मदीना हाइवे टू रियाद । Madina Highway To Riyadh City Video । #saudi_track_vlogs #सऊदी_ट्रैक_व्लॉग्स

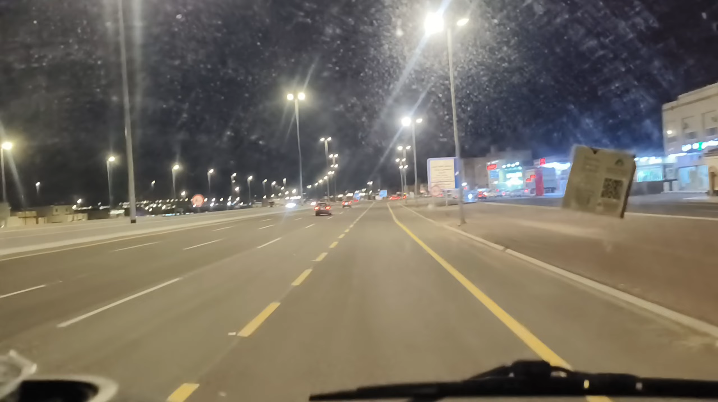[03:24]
कि याँ पे हम गाड़ी रोकते हैं और आपको ये बताते हैं देखिए कि याँ पे हर जगा गाड़ी ने खड़ी कर सकते